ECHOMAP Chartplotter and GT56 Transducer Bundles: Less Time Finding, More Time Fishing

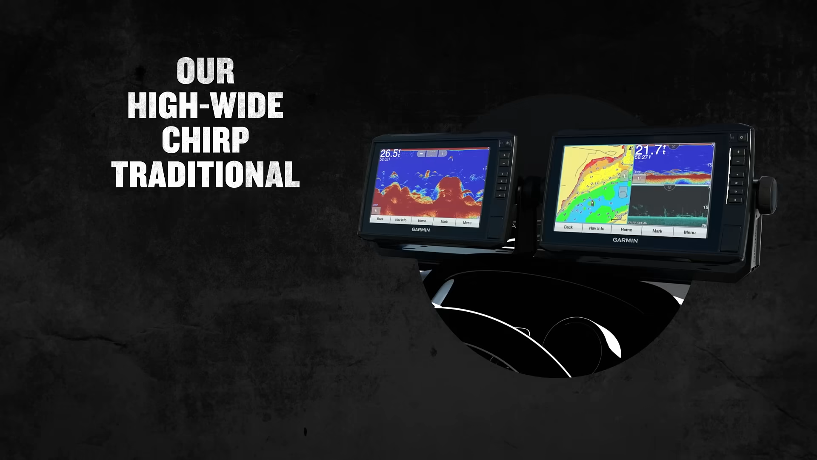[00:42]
Our high-wide chirp traditional sonar delivers amazing definition and target separation. And to make things even clearer, we added vivid color palettes to our scanning sonars.
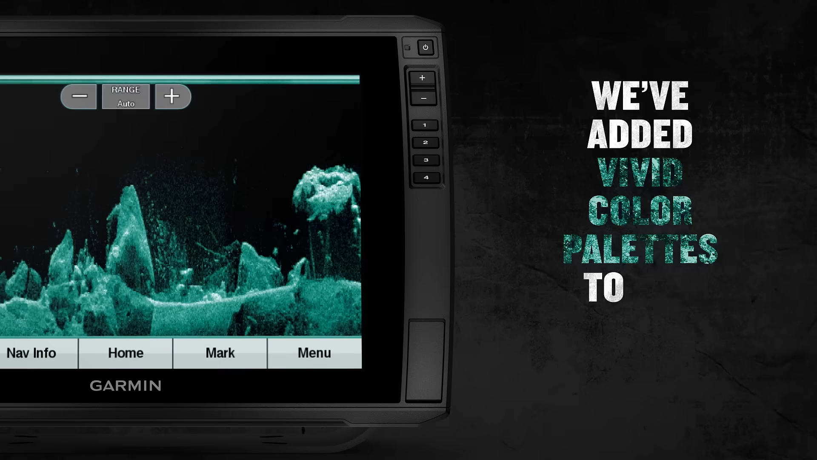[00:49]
Easy on the eyes, right? Whether you're fishing in the shallows or in deep water, we've got you covered with multiple scanning sonar frequencies.